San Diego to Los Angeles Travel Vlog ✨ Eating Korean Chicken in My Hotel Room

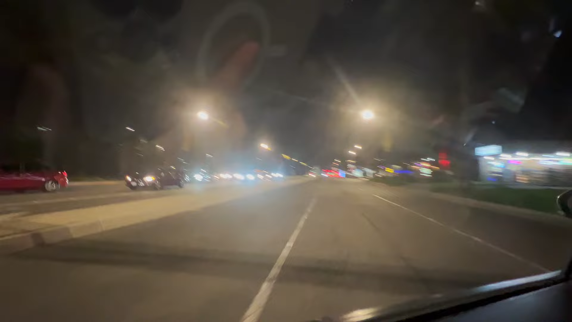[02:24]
And there is a... On your side, there's a hotel over there. It's called Disney. Disney Grand California. You go through that hotel and then you will enter into the park.